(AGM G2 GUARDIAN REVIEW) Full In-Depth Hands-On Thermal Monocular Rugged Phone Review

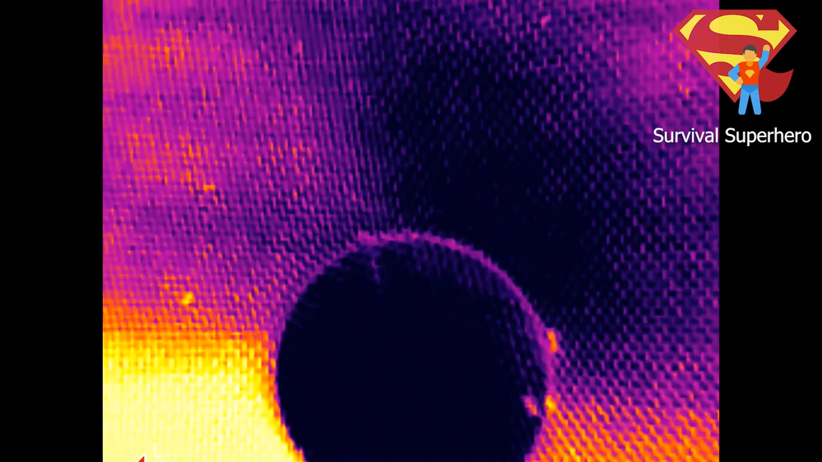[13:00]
The thermal camera was even able to pick up these tiny ants crawling around on this furniture cushion.
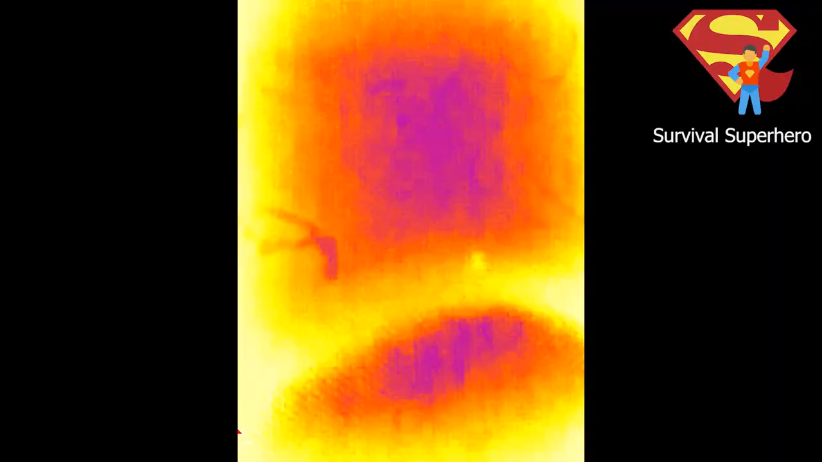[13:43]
You see these little scratchy things on the sides here?
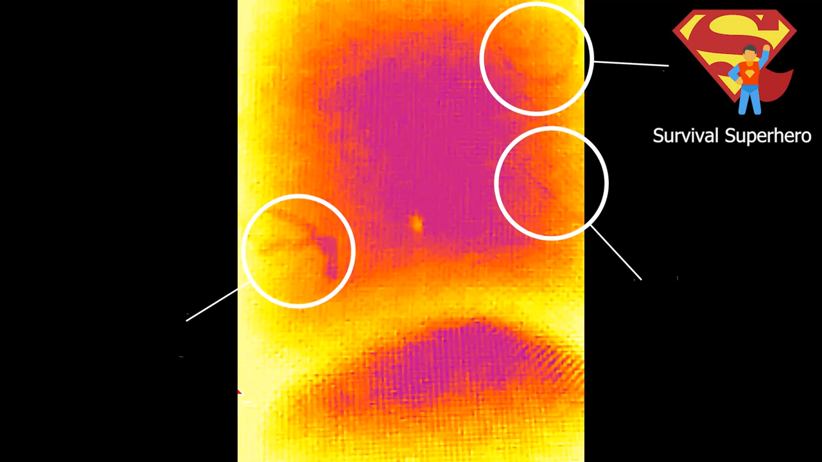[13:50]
That is because I pointed it at the sun for 90 minutes. Oops.
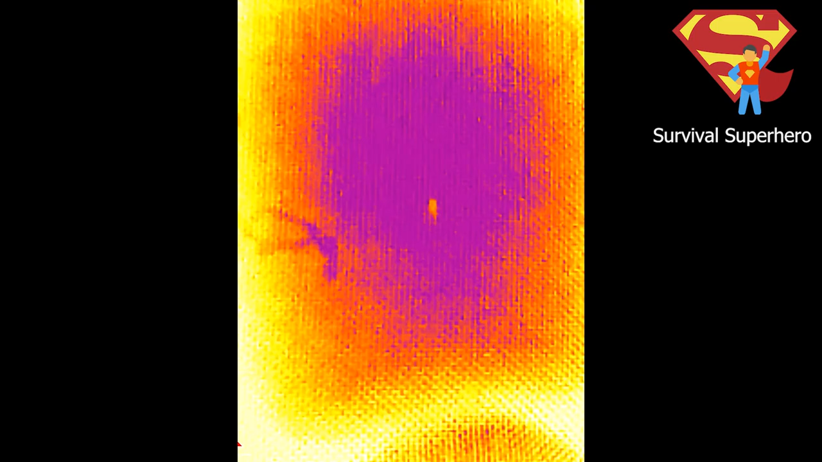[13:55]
Now the good news here is that these burn artifacts actually don't even show up all the time.
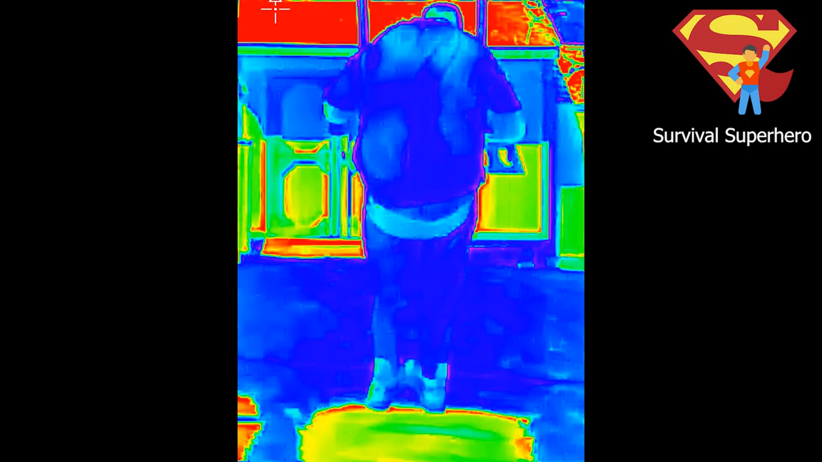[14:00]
You can see this footage was shot after the sun exposure and it looks fine.
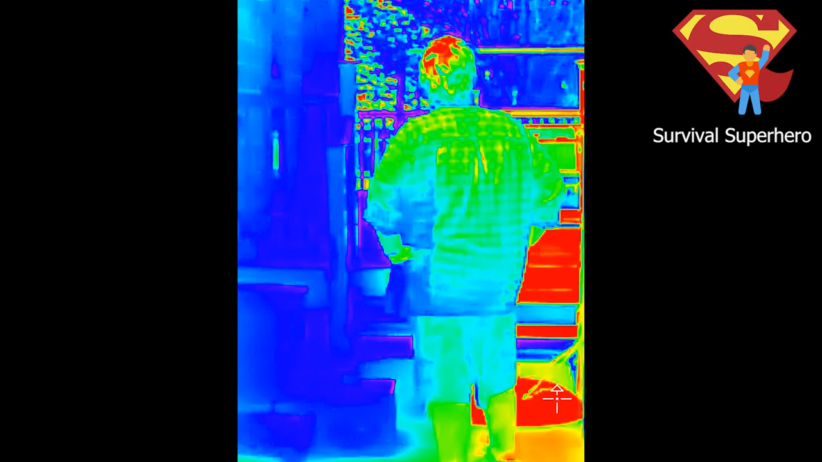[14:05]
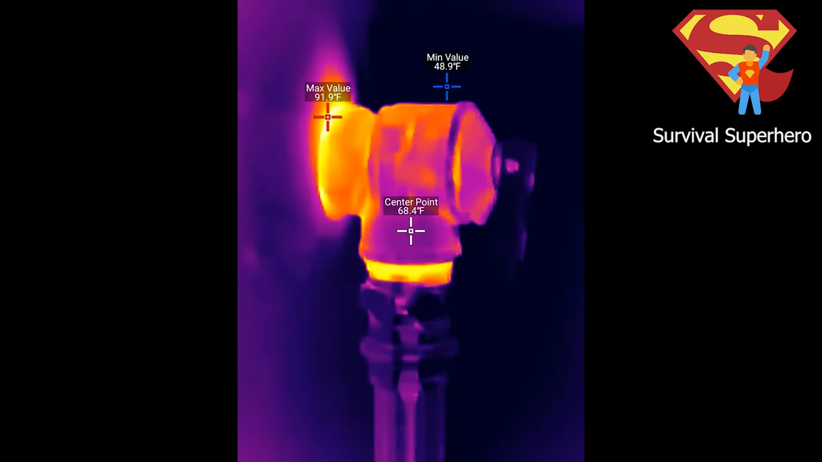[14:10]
On screen: spot 68.4°F, max 91.9°F, min 48.9°F
So it seems to be only in certain low light situations that these patterns show up burned into the thermal footage.
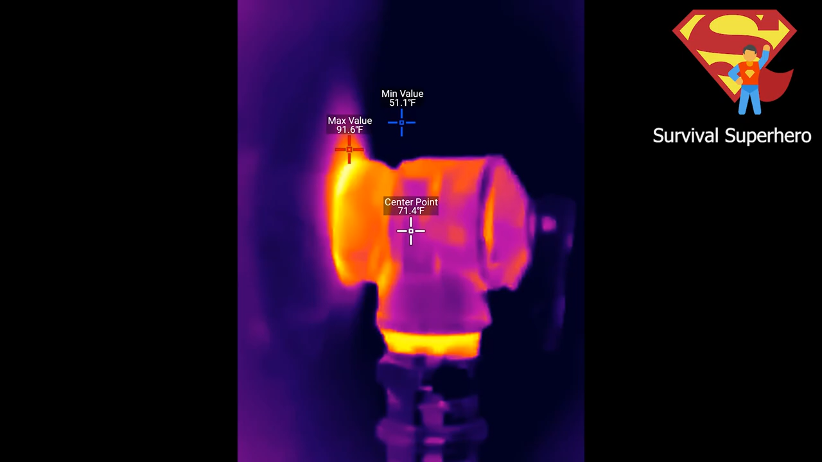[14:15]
On screen: spot 71.4°F, max 91.6°F, min 51.1°F
So the thermal camera is definitely still usable,
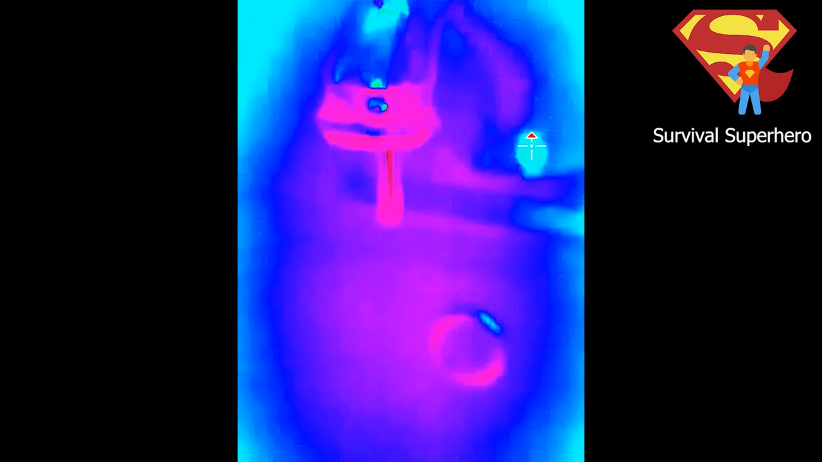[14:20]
but you might want to cover up that thermal lens if you're going to take it outside around the sun.